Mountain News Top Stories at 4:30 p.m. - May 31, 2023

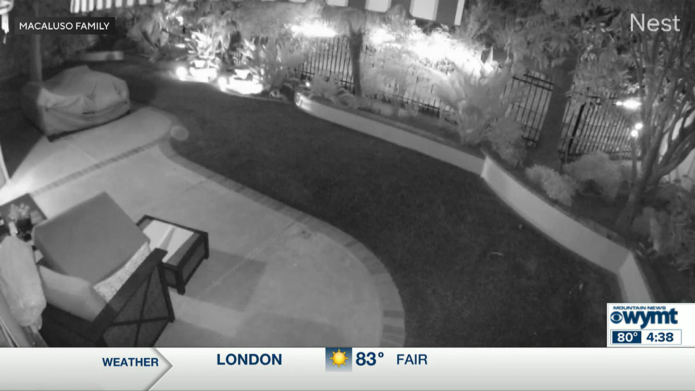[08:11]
I knew he was fearless, but I didn't understand how fearless. As security cameras captured the moment, this 10-pound Maltese mix took on a coyote. Vinny's a superhero.